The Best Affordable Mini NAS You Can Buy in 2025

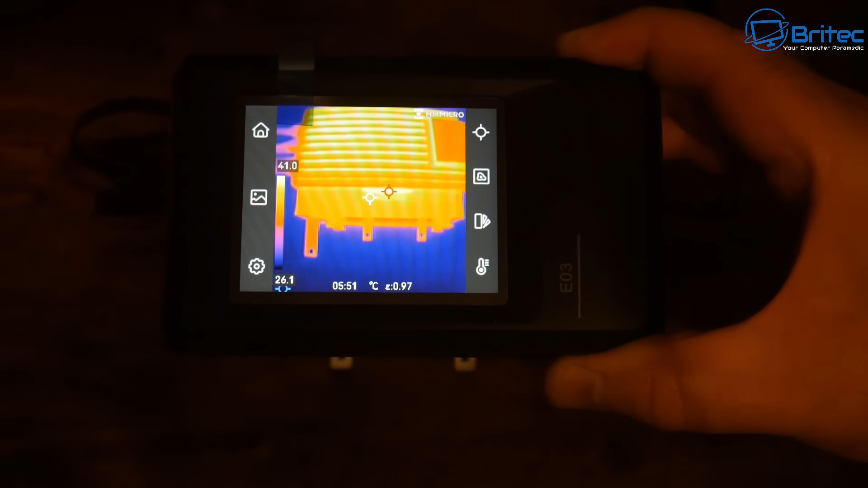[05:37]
On screen: scale top 41.0°C, scale bottom 26.1°C
I'm just letting it populate here and you can see maximum is
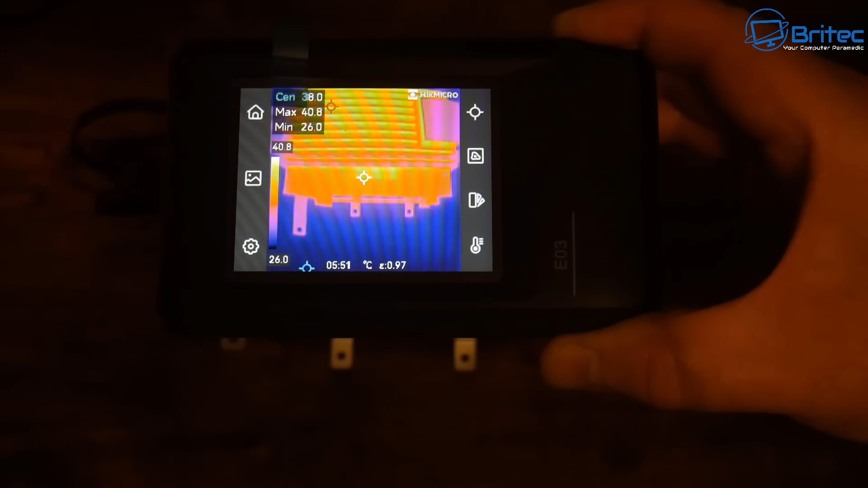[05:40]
On screen: spot 38.0°C, max 40.8°C, min 26.0°C, scale top 40.8°C, scale bottom 26.0°C
around about 40 degrees Celsius which isn't too bad and of course that is the
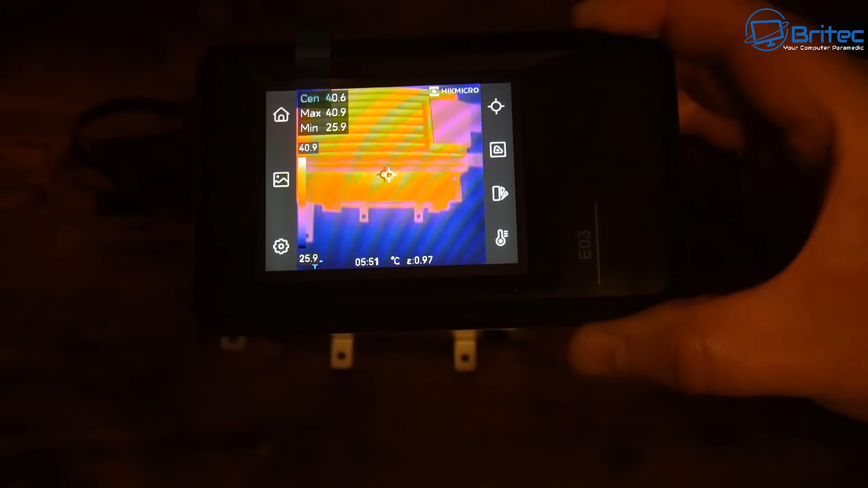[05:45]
On screen: spot 40.6°C, max 40.9°C, min 25.9°C, scale top 40.9°C, scale bottom 25.9°C
whole lot together two drives and the Zimmerboard 2.